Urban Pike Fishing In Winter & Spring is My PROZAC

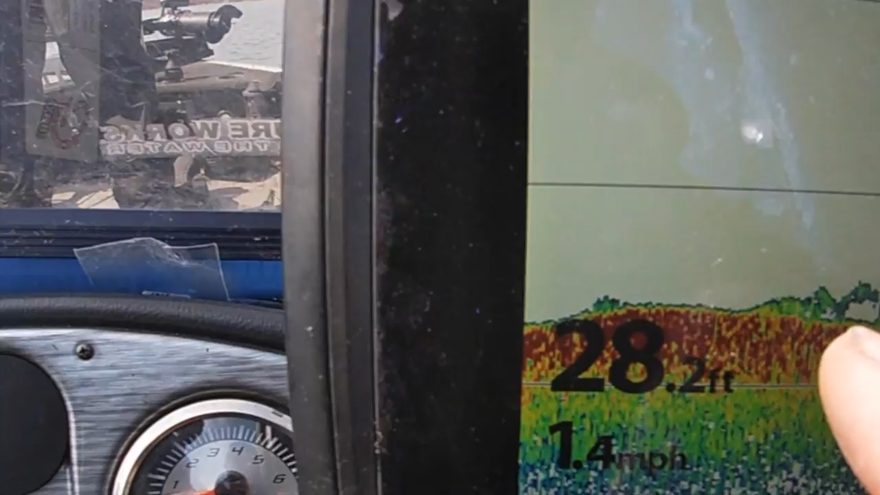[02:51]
On screen: depth 28.2 ft, speed 1.4 mph
on bottom right there what is that i don't know but a couple wintering bass who knows i wish i had a camera right now underwater